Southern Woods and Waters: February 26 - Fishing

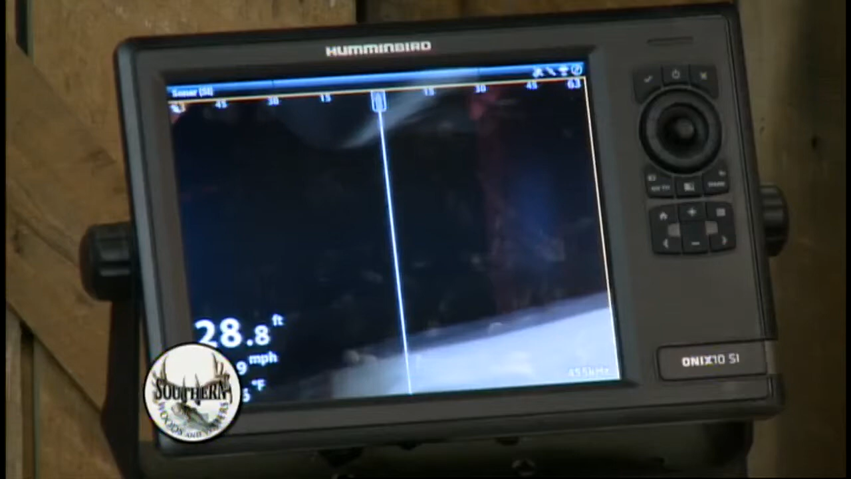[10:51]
On screen: depth 28.8 ft
So, I'll just go through this if we've got a minute just to kind of explain what we're looking at. So, for those of you who don't understand side imaging, side imaging is basically a transducer that mounts to the back of your boat, and it is shooting out to either side. So, we're used to, for years and years and years, we've looked at sonar. Sonar shoots underneath the boat, but this is looking out to the side. So, I tell people in my seminars, this is kind of like the movie The Matrix. You ever seen that? Yep, yep, yep. That guy's staring at that screen, and it's all the little numbers going everywhere, and all of a sudden, he can read what's going on.
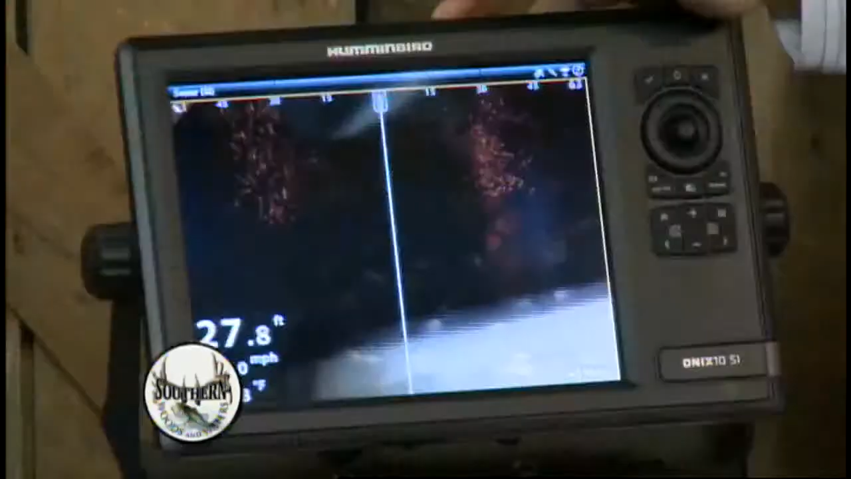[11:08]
On screen: depth 27.8 ft
I think looking at side imaging is a little bit like that because it does take some time. You know, the new guy that's always looking at it is always turning his head sideways because what you're looking at is this is where your boat is.
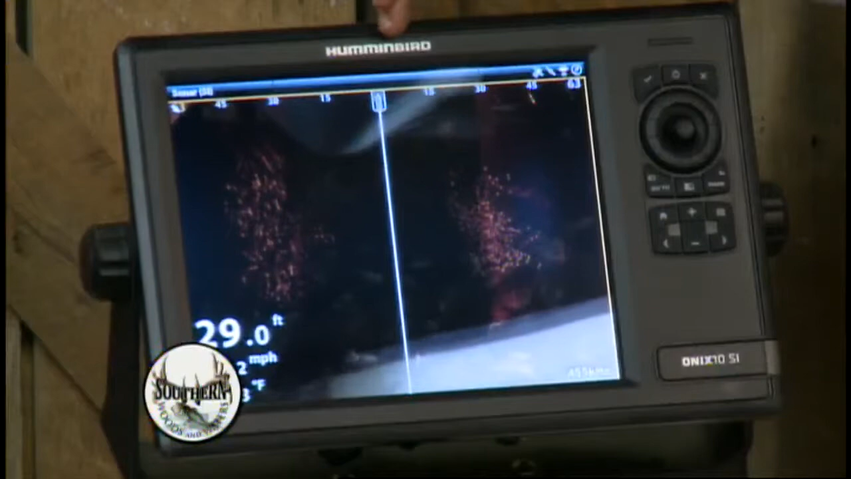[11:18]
On screen: depth 29.0 ft
This is the right side of the boat, and this is the left side of the boat.
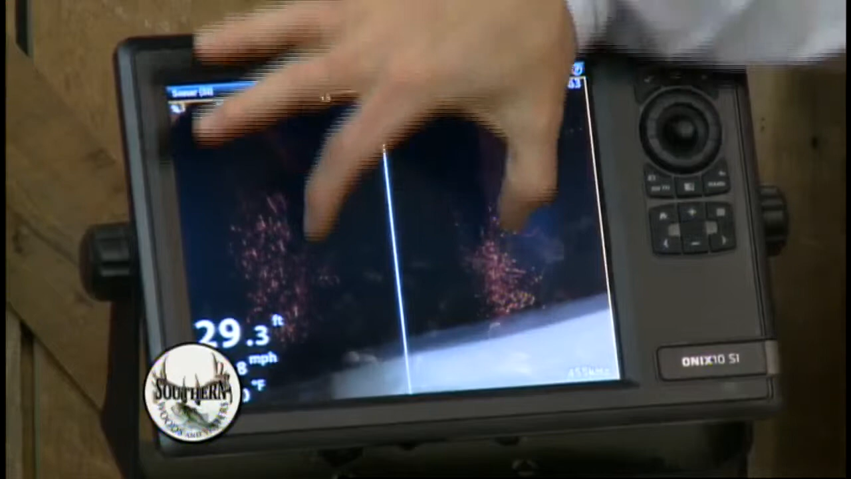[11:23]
On screen: depth 29.3 ft
The black part that you see right here is the water underneath the boat. So, it's from the bottom of the boat to the bottom of the lake.
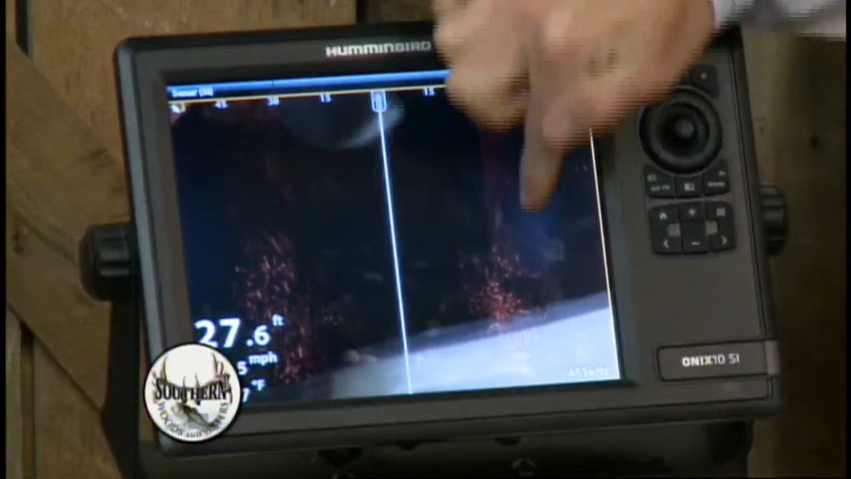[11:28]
On screen: depth 27.6 ft
This is where the bottom of the lake is. Is it a cone or is it straight? It's a cone. It's a cone. Yeah, because the side imaging, I mean the, I'm sorry, the sonar or the down scan will get the middle. Okay. This kind of gets about a 20 degree angle and goes out.
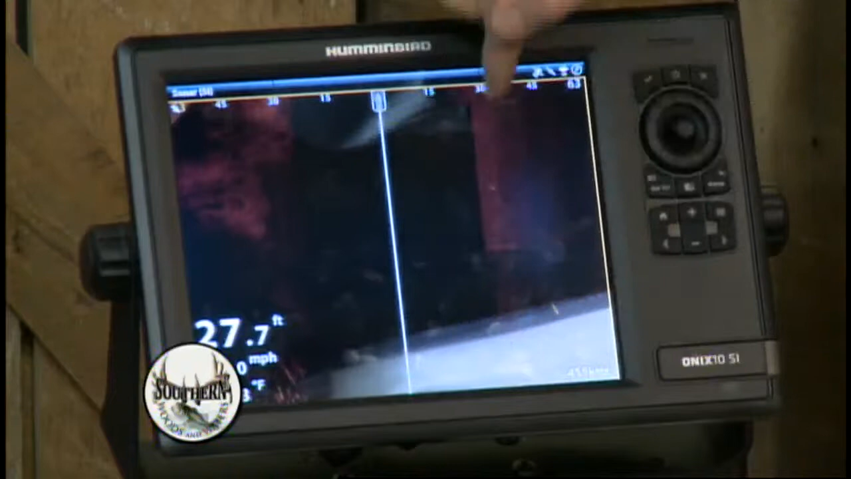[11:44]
On screen: depth 27.7 ft
So, right here you're looking at the bottom, and then now it's shooting out to the right side of the boat. I just told that to stop. Let's not tell it to. Let's tell it to keep going. So, what you're seeing right here is this is just the bottom to the right side of the boat. This is the bottom to the left side of the boat. So, just a couple hints here, and hopefully this simulation will pull up something cool in a minute.
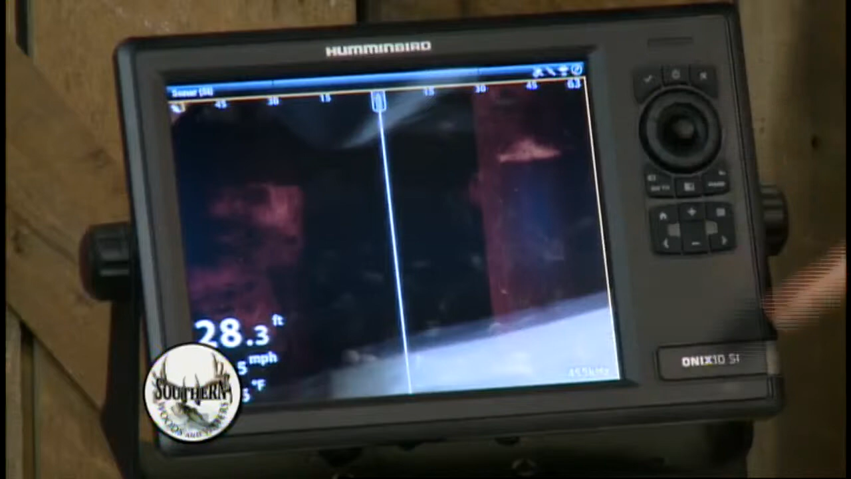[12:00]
On screen: depth 28.3 ft
The lighter the color, the harder the bottom. Okay. So, if you're looking, for example, right here. Let me pause that for a second.
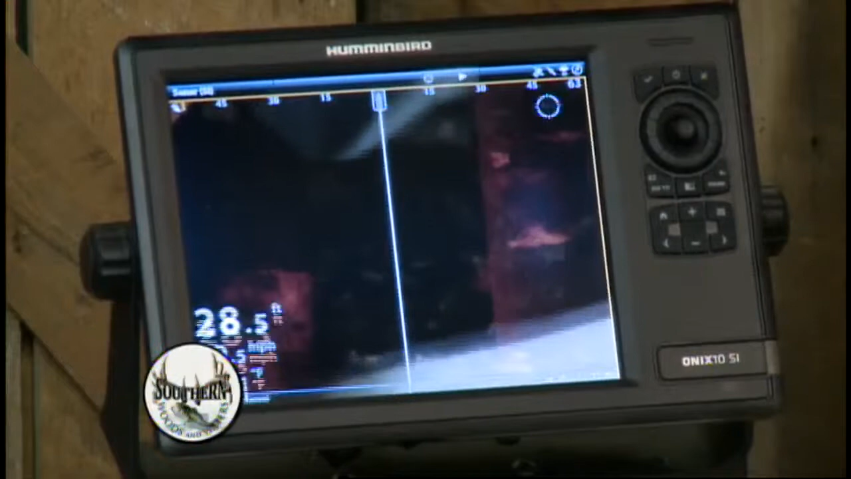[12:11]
All right. If you can, I don't know if you can zoom in right here if we've got it where you can see, but it goes from a lighter color to a darker color. What that tells me is that is a hard bottom changing to a mud bottom. So, we talk about the Tennessee River. I'm always looking for hard shell beds, rock, that type. Same thing at Priest, lots of rock,
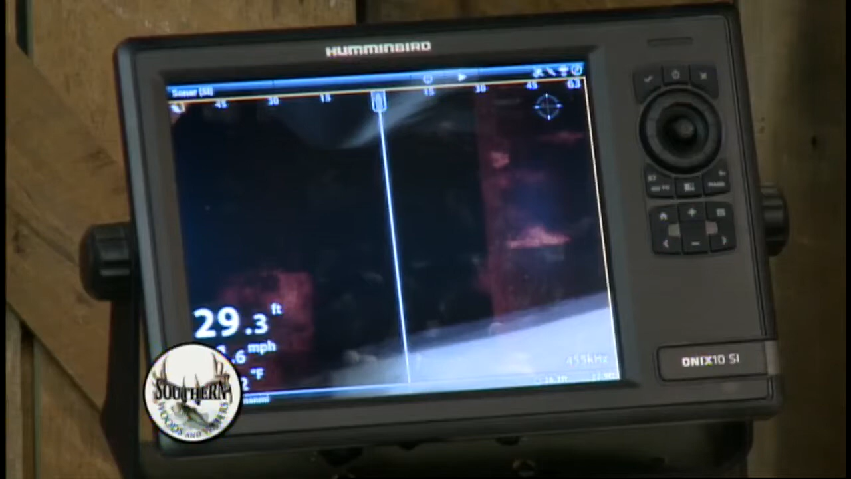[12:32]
On screen: depth 29.3 ft
but if you find a point that's got a whole lot of mud and then you find a spot with some rocks on it, they're liable to catch the big bass on Saturday. That's right. Those are the kind of places that you're looking for. All right. Hold on, David. Hold on. We're going to stop right there.